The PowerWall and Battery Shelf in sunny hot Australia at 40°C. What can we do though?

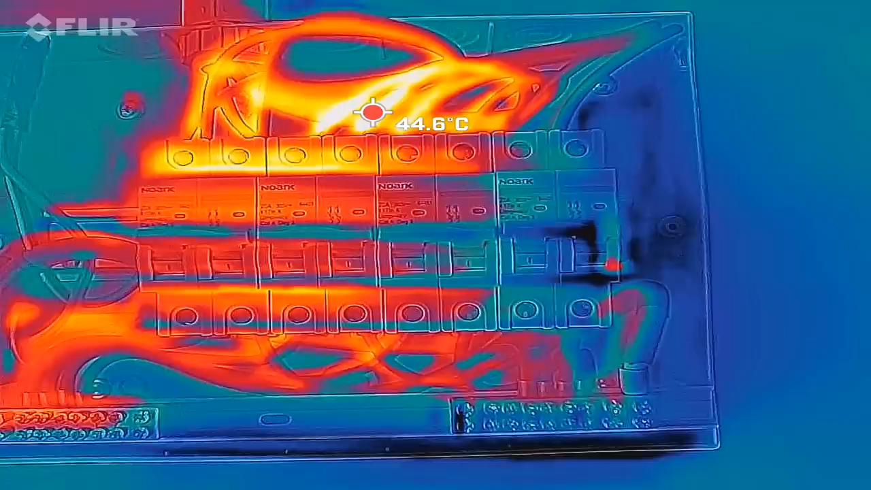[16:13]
On screen: spot 44.6°C
all seems to be fine and funny enough the breaker on the right here is actually the coldest because this is the last
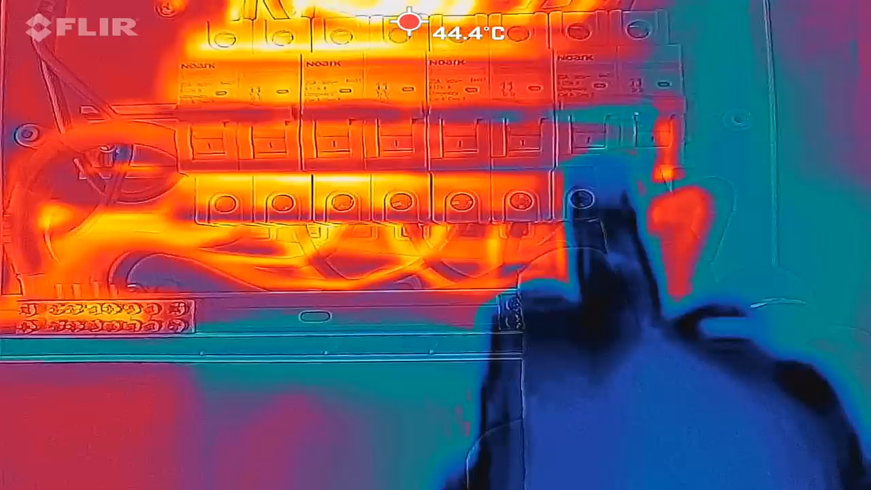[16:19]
On screen: spot 44.4°C
one to get full sun it's in the shade in the morning on this position so the
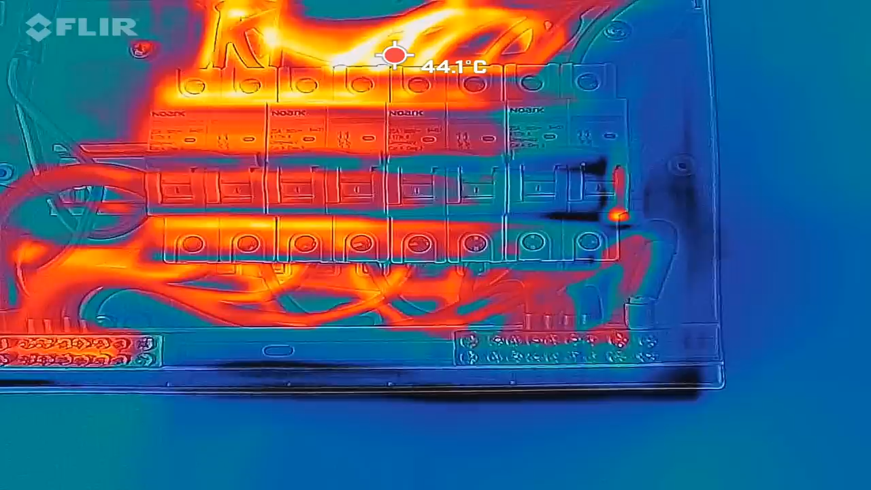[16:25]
On screen: spot 44.1°C
others have more time to heat up so
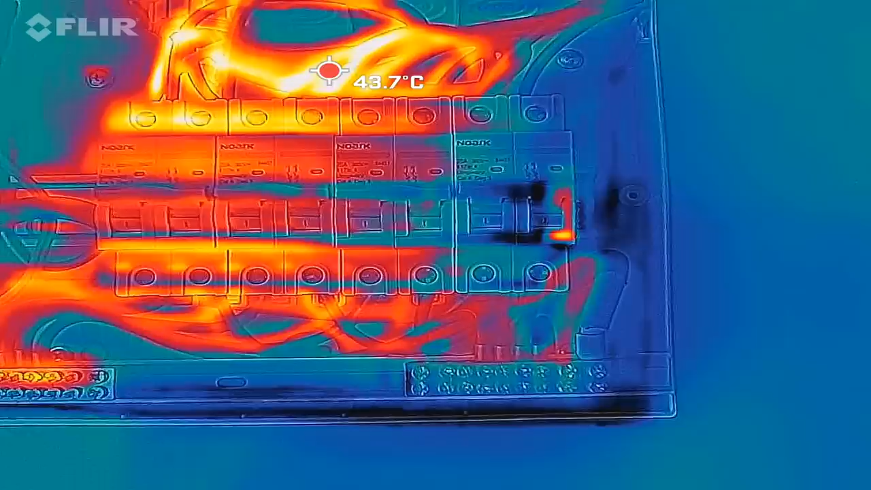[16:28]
On screen: spot 43.7°C
i would say this one here is totally fine
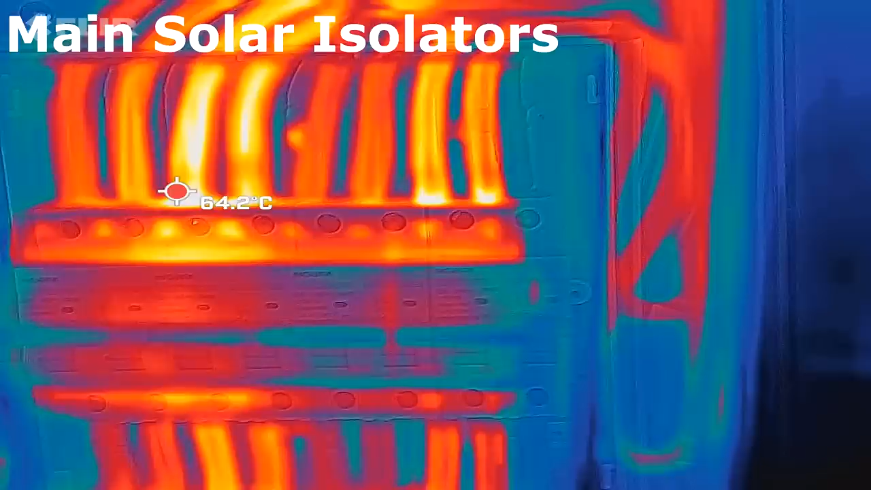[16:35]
On screen: spot 64.2°C
and here this is our isolator box with the four main breakers so east roof west roof big shed
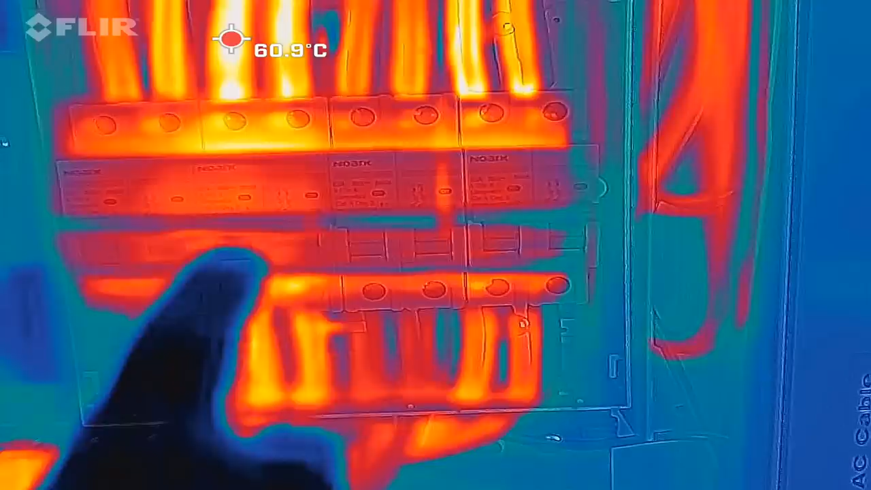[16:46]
and the carport and we can see here the west roof breaker is actually the warmest with about 60 60 degrees from the cable and all these cables have ferrules bottom and top so
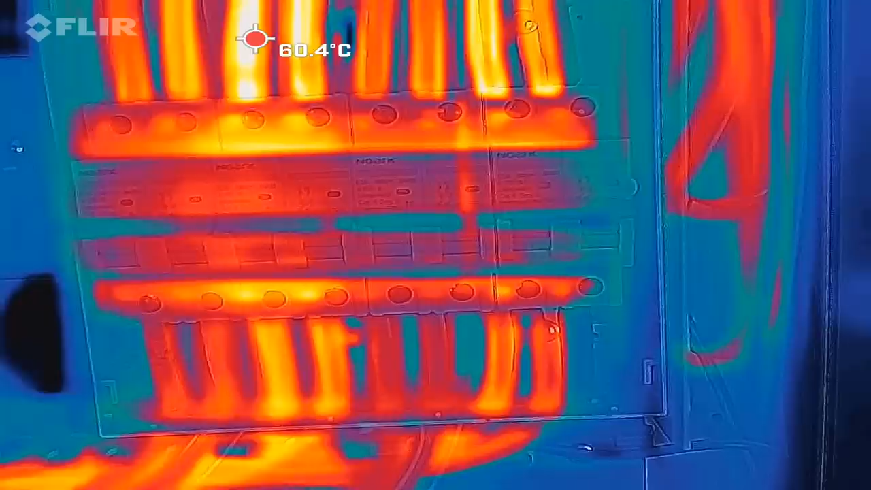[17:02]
On screen: spot 60.4°C
i may go ahead here as well and take them all off and put the cables as bare wires inside the circuit breakers but i will start with this breaker first here with the west roof because this is our
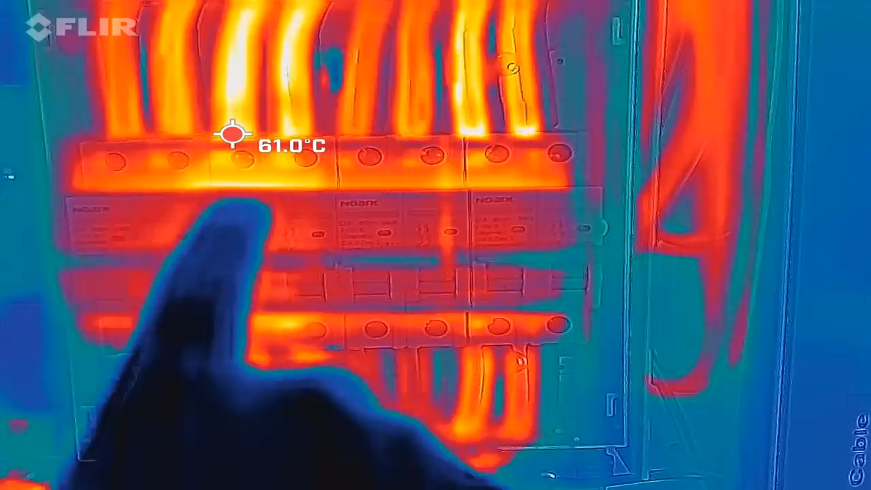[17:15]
On screen: spot 61.0°C
hot spot so 61 degrees right now and i want to
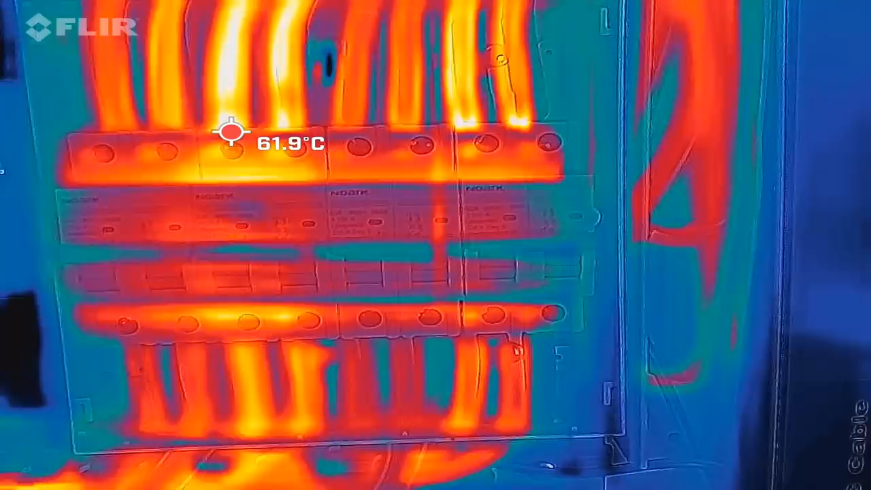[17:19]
On screen: spot 61.9°C
see if this actually improves without ferrules and
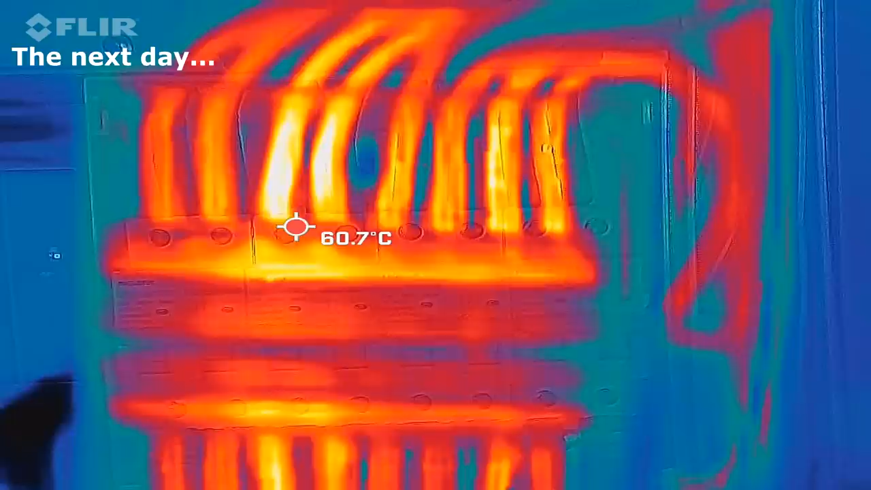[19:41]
On screen: spot 60.7°C
let's have a look at our isolator
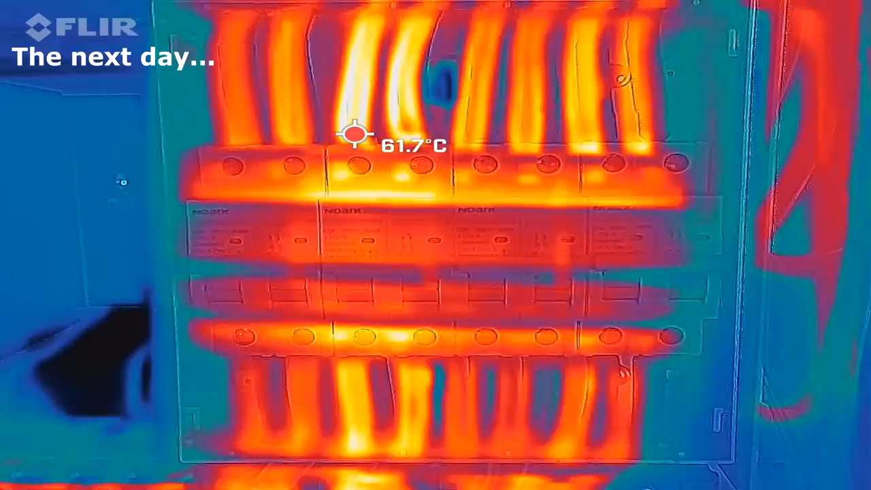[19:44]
On screen: spot 61.7°C
box where we have taken off the ferrules last night as well this is the west
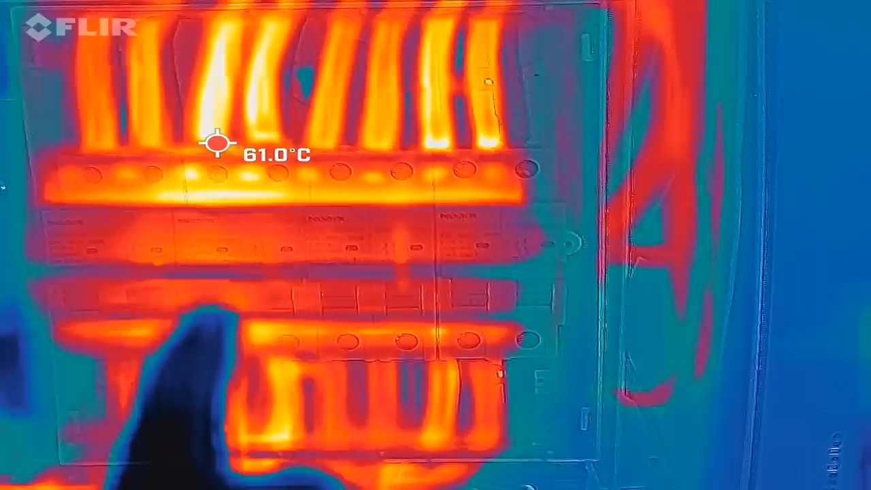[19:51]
On screen: spot 61.0°C
roof isolator these two
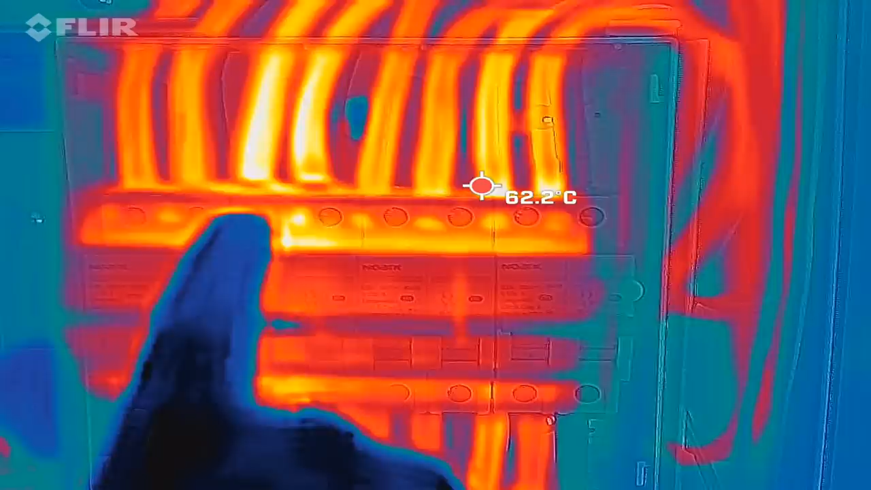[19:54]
On screen: spot 62.2°C
cables have no ferrules anymore entrance and exit no ferrules but they are still the hottest
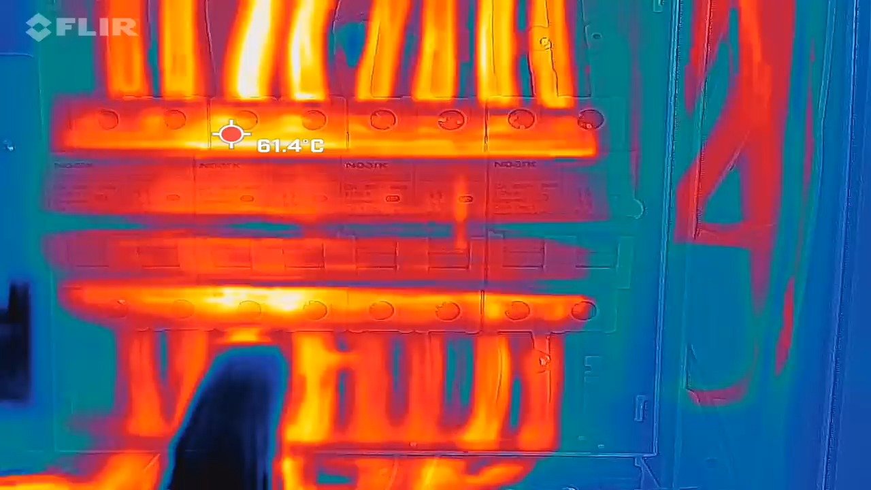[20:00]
On screen: spot 61.4°C
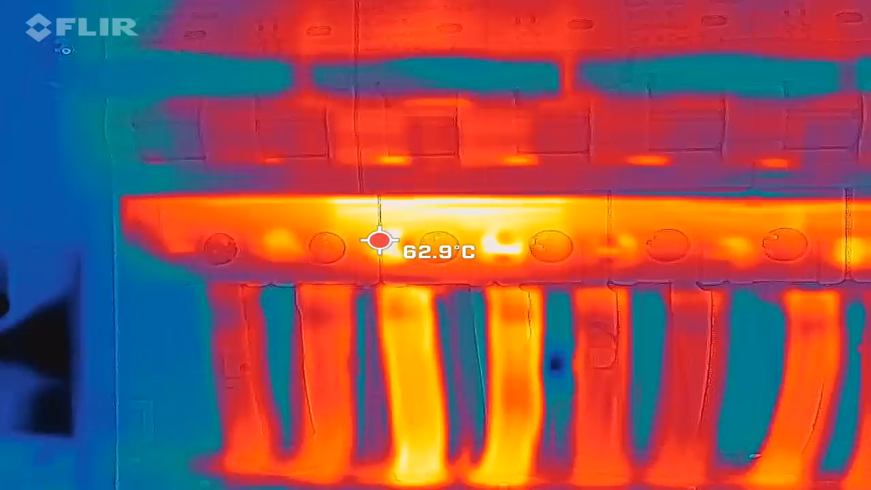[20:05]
On screen: spot 62.9°C
because this is where most of the current goes through
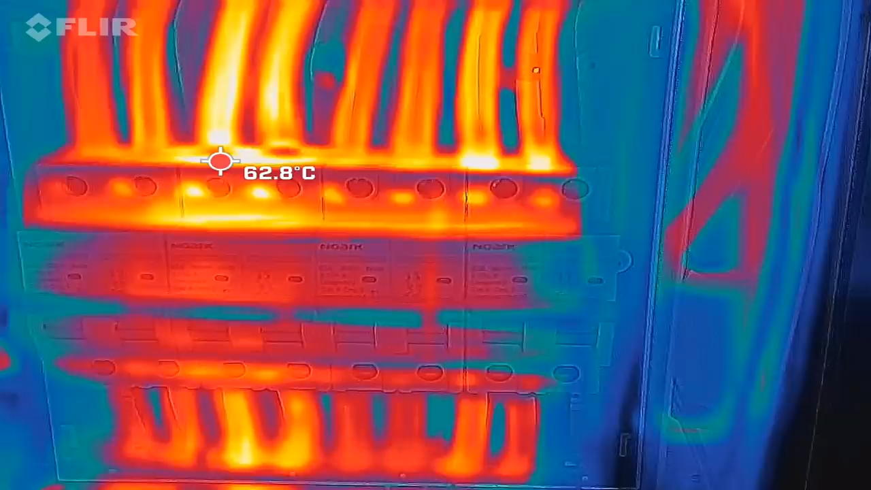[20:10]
On screen: spot 62.8°C
okay so there's no difference with or without ferrules in this location here nothing at all still 65 degrees
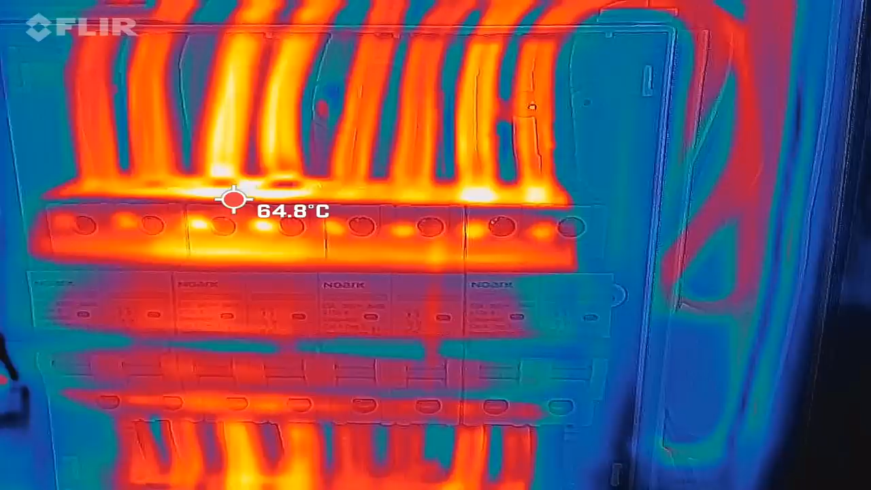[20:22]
On screen: spot 64.8°C
and let's see if i can get this as a
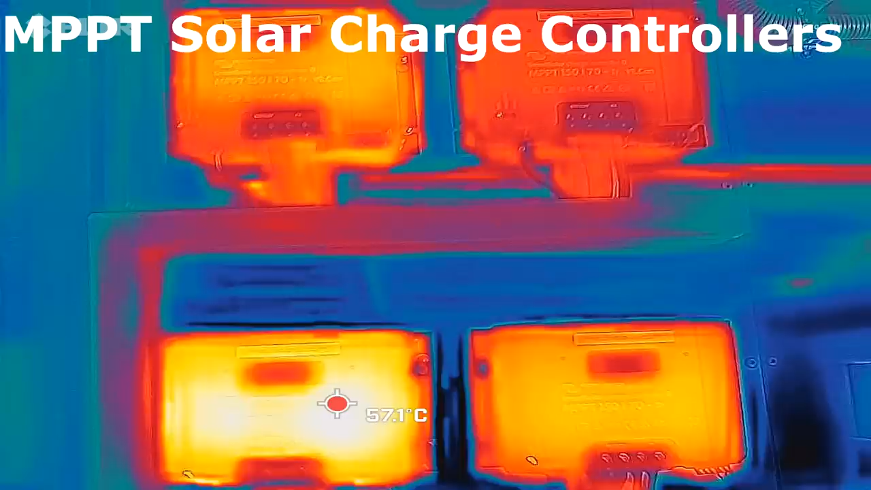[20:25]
On screen: spot 57.1°C
so here we have all four solar charge controllers